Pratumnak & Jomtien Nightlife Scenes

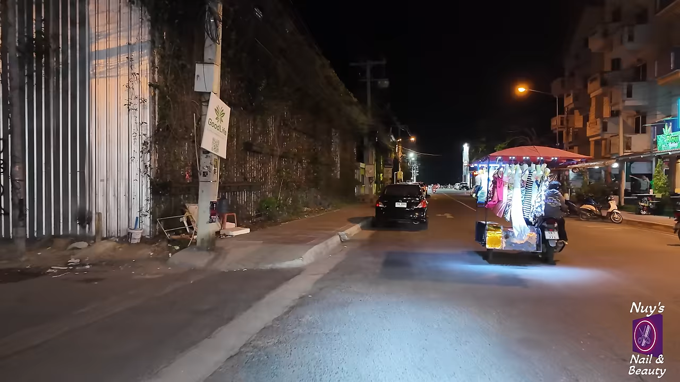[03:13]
Checkpoint. These big bikes with their loud exhausts.
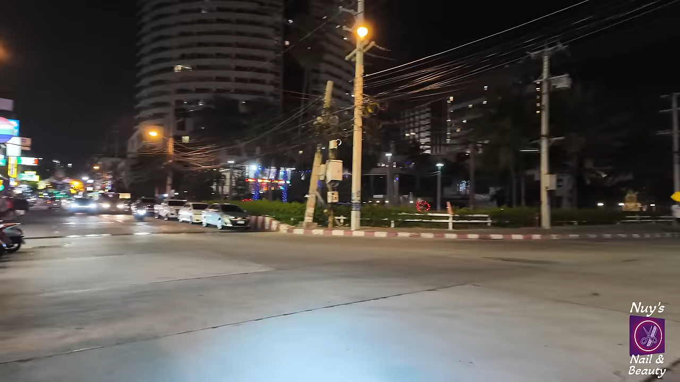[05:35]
As I said, there's a one-way system here.
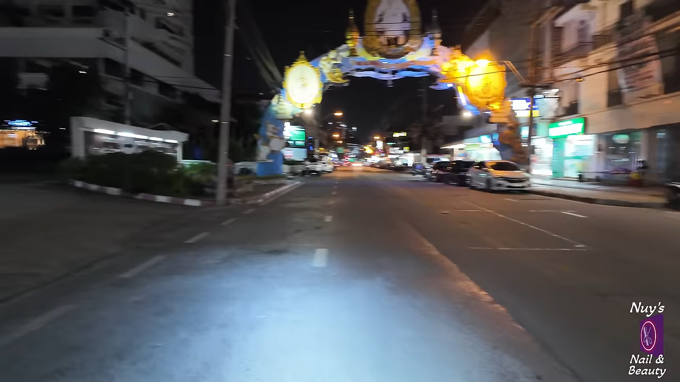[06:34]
Is Liquor Lounge, and next door at Viper, the only go-go bar in Jomtien. And there is some shops here, but as I said on the daytime video, there's no supermarkets.
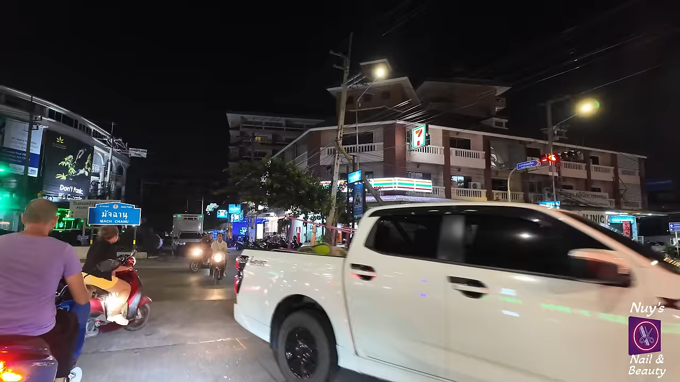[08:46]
As you can see, cycling here is a challenge. This is Jomtien Second Road.
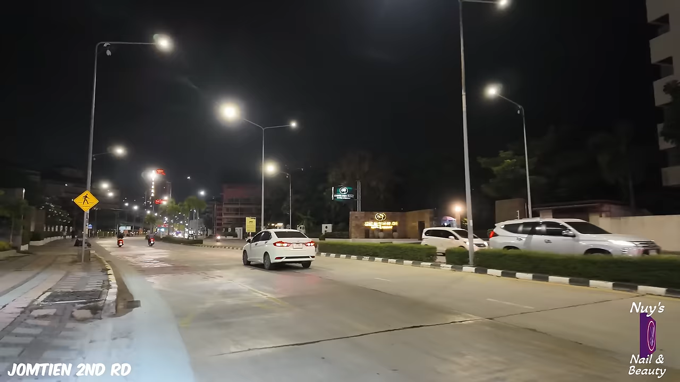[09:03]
This is the new Rompo, right?
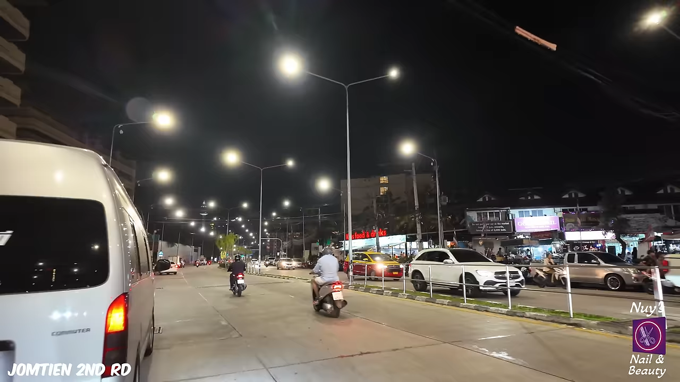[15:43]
If we carried straight on here, that would take us to Pattaya.
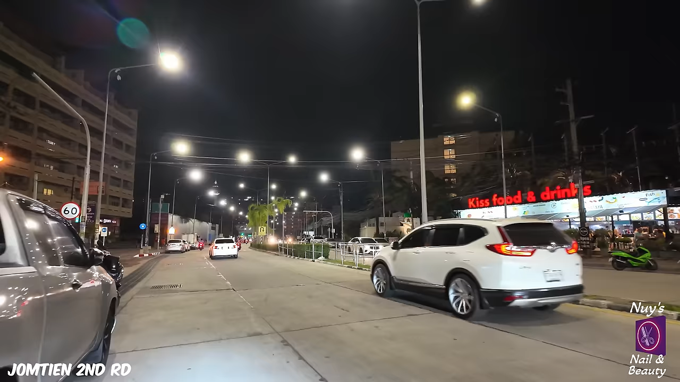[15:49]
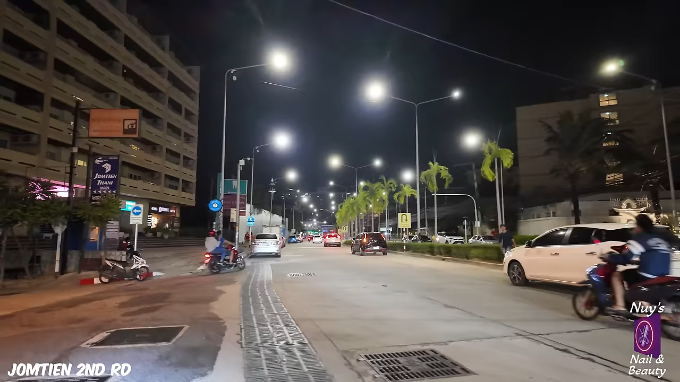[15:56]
Now, they have alternated the sois here and made them one way.
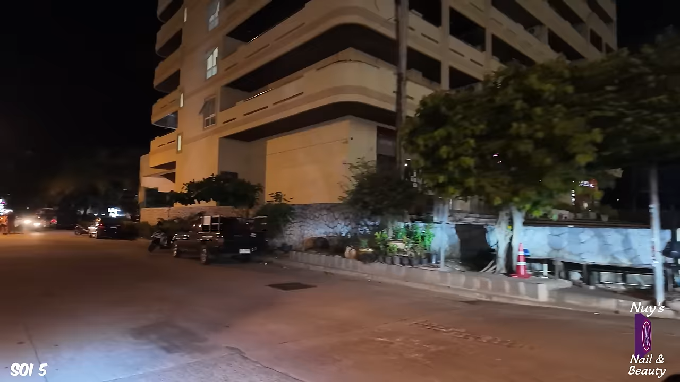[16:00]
And
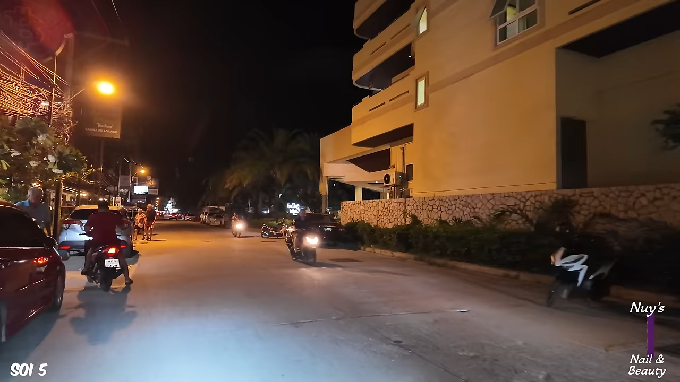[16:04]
so we'll go down soi 5.
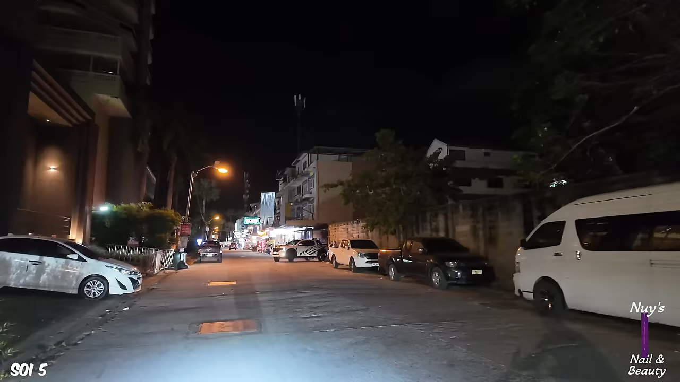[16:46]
He's going the wrong way, down the one-way street.